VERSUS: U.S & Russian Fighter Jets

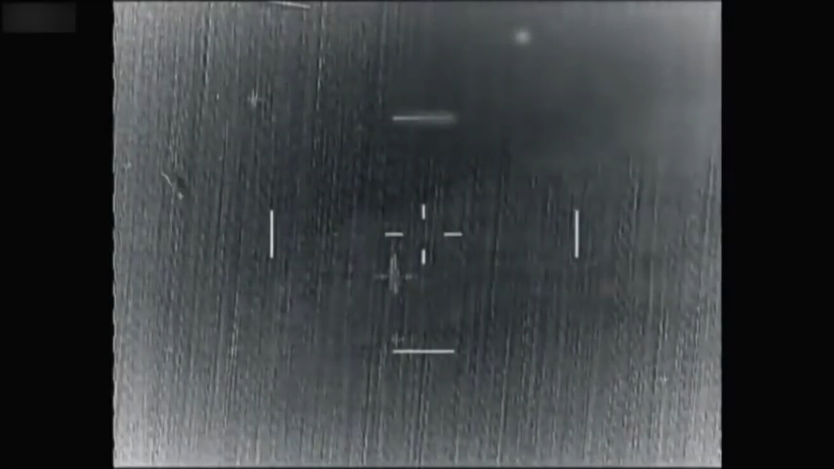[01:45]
The missile struck the Su-22, sending it spiraling to the ground in flames.